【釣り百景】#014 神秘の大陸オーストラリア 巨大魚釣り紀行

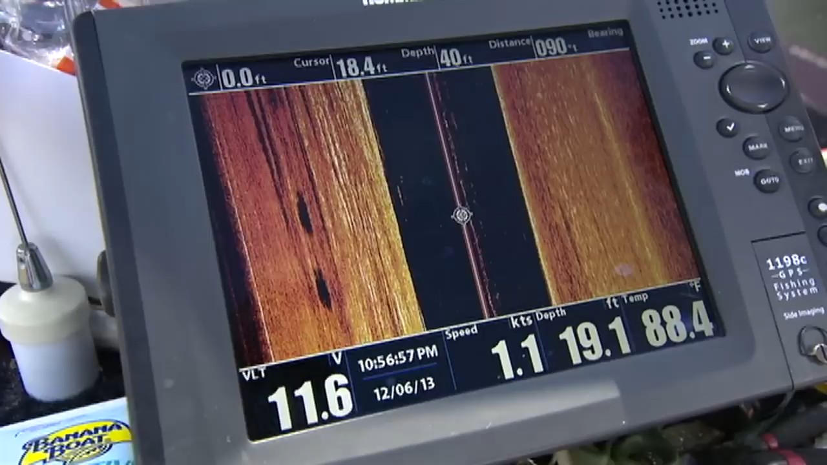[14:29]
On screen: water 88.4°F, speed 1.1 kn
ただ魚は川筋から浅くなる場所にステイしている。